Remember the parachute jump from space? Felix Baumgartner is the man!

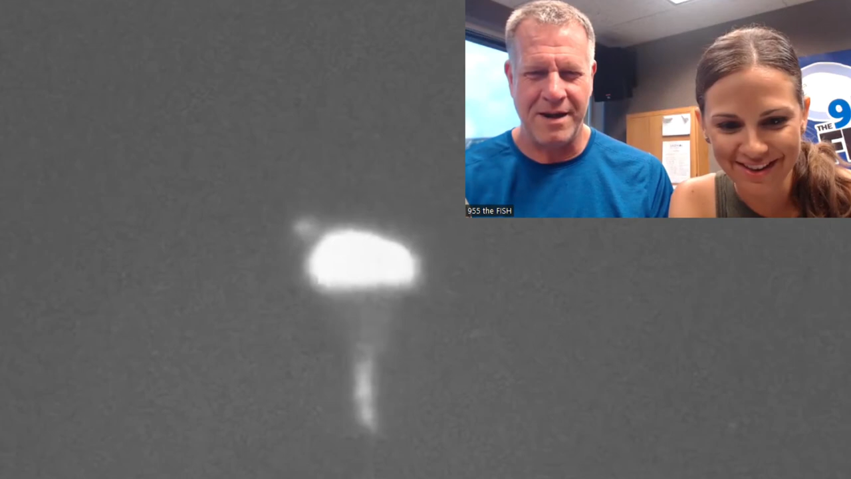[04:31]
oh yeah oh up there oh oh there he's floating down like a normal parachute there oh my goodness there he is is that crazy or